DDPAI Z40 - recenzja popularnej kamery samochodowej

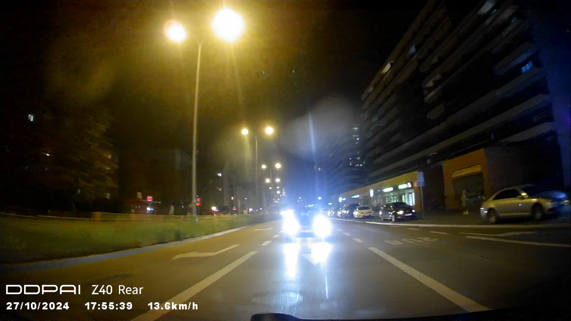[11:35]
Tablice rejestracyjne możemy rozczytać dopiero przy bardzo niewielkiej odległości, a jakość nagrań jest taka, że nie musiałem nawet anonimizować twarzy towarzystwa w nagrywanym aucie. Na plus należy natomiast zaleczyć to, że również tylna kamera rejestruje czas i prędkość.
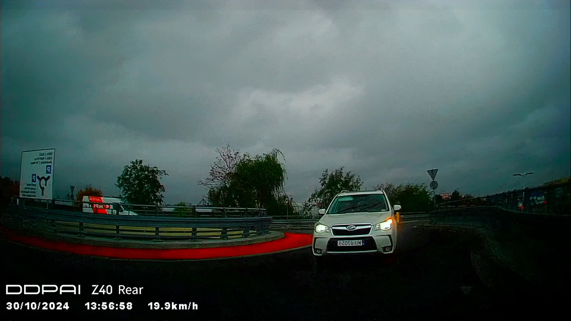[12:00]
Spójrzmy jeszcze jak wyglądają nocne nagrania z przedniej kamery.
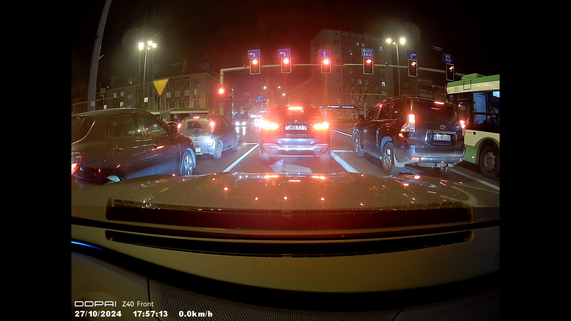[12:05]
Tutaj jakość jest już dużo lepsza i przy wolnej jeździ lub postoju wszystko dobrze widzimy, ale jak auta już ruszą to robi się nieco trudniej.